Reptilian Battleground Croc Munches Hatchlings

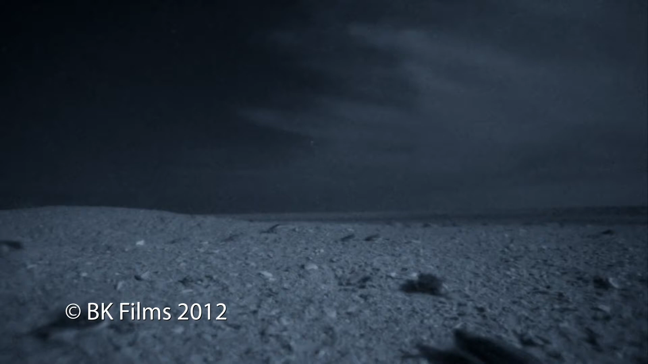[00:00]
A race to the ocean in the middle of the night should be the safest time. But not on this island.
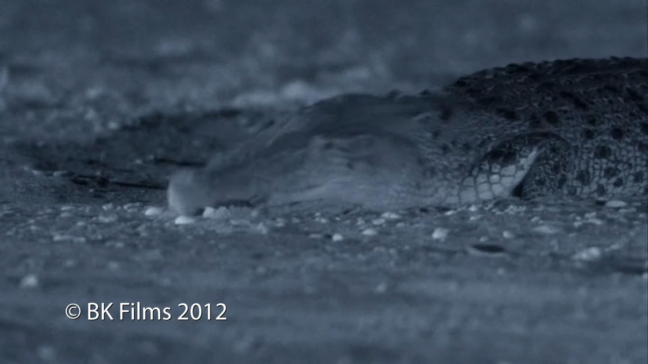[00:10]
Crocs show incredible agility for an animal more at home in water.